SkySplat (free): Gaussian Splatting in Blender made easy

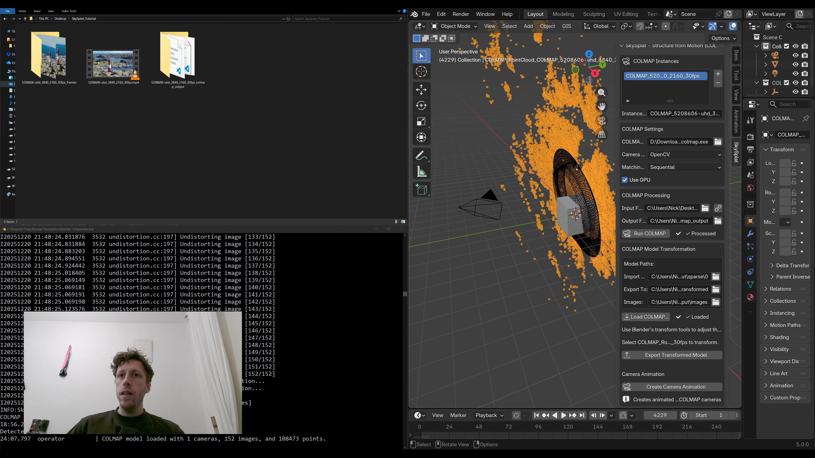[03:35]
a bunch of cameras so i'm just going to maximize blender now and what we can do now is we can transform this point